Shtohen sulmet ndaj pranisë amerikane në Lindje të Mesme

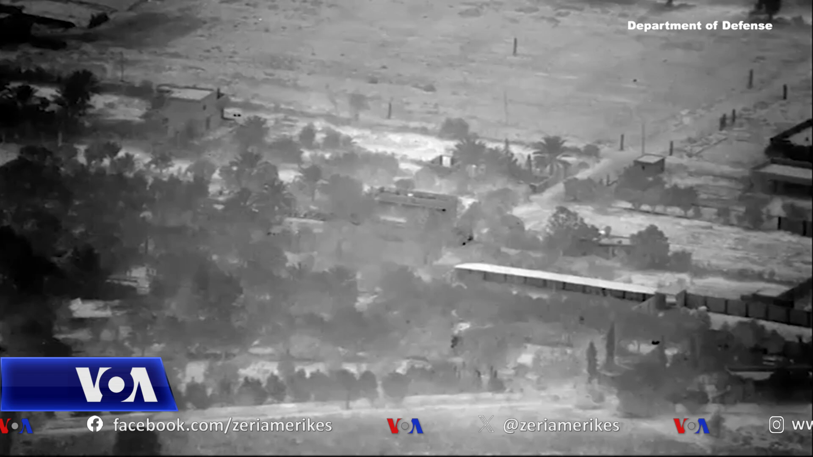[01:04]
Ushtri amerikane ka reaguar me disa asur me hakmarse.
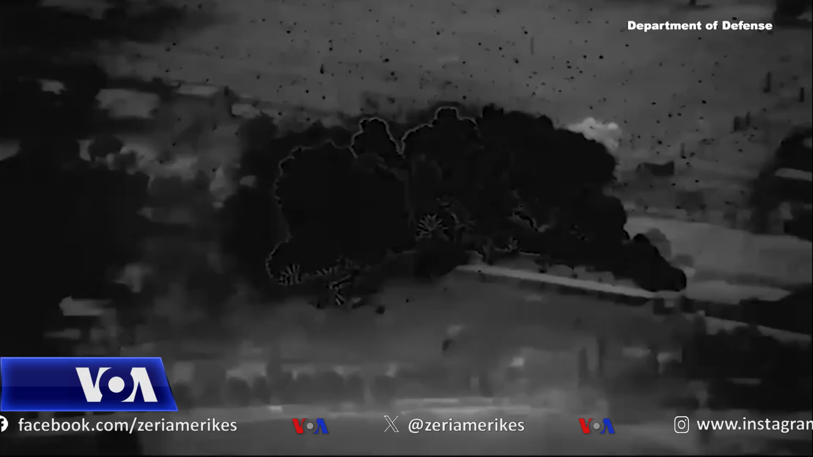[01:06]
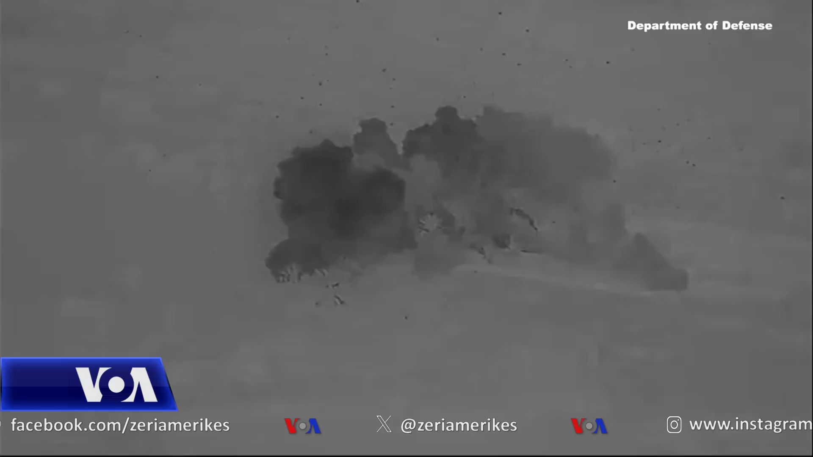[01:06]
Kjo video tregon goditje në një objekti i trenimi në Siri të përdorur nga ushtrija iranjane.